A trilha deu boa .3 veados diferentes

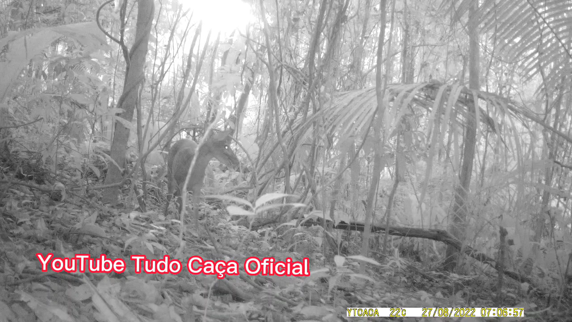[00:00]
E aí pessoal, tudo bom? Rapaz, pelo incrível que pareça, eu coloquei minha câmera aleatoriamente na mata E veio... Três veados diferentes Eu vou dar o zoom pra vocês verem Esse aí não possui chifre e ele é um pouco grande Não sei se é um fuboca ou se é um mateiro Mas se você souber pode deixar aí na... Deixar sua opinião aí nos comentários, beleza?